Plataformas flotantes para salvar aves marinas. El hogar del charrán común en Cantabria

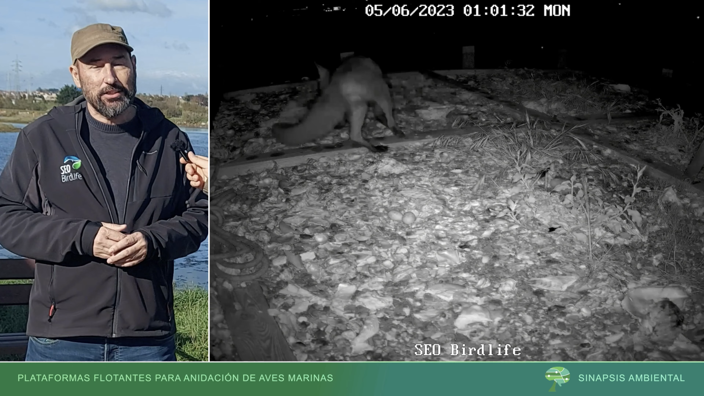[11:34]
En la plataforma que teníamos la webcam había cuatro nidos y unos con pollos recién nacidos.
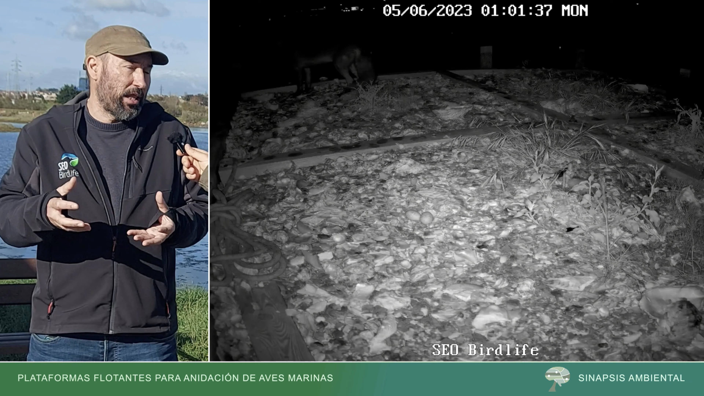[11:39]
Y, realmente, entró ese 5 de junio, comió todos los huevos y pollos de esa plataforma y de otras.